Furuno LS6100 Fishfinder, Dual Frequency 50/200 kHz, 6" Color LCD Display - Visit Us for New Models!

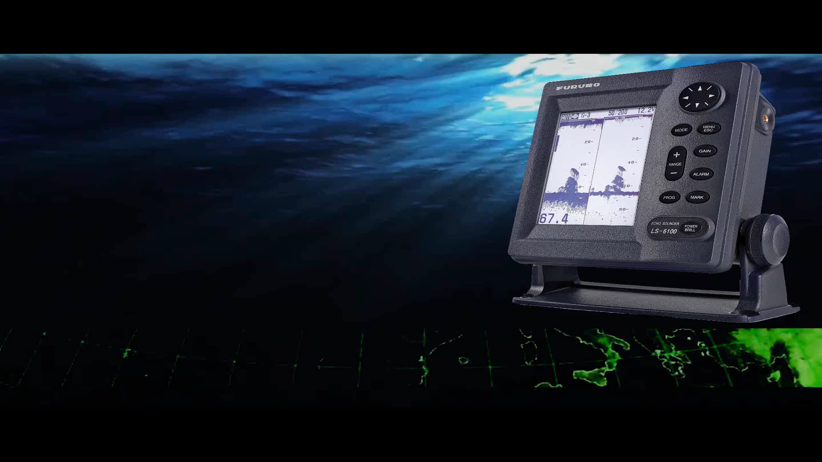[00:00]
Hi, this is Richard Hart for PSICompany.com here with another Marine Electronic Product Overview. Today I'm talking about the Ferneau LS6100.
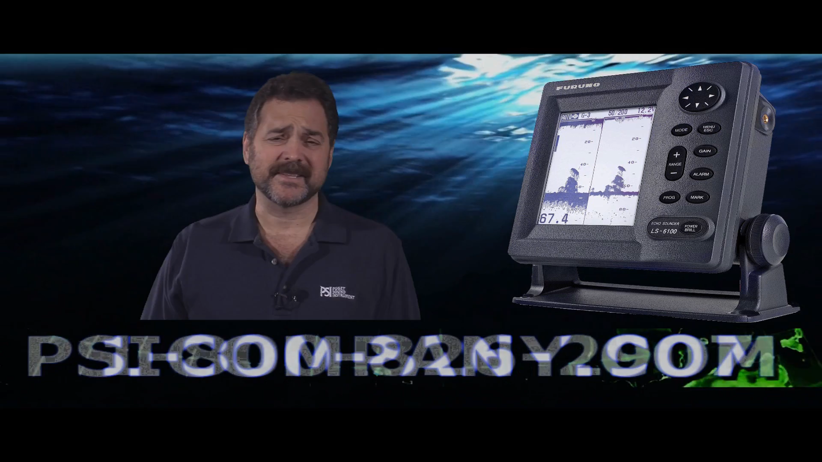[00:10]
This is a six-inch bright LCD display, water-resistant, comes available in 50 and 200 kilohertz with the 300 watts of RMS power. That equates to approximately 2400 watts peak-to-peak power, lots of power to get your signal out there. The range of this fish finder is good down to about, will phase down to 500 meters, but realistically you should expect performance in the six to 700 foot area. It's excellent for lakes, bays, inland waterways, protected waterways, that sort of thing.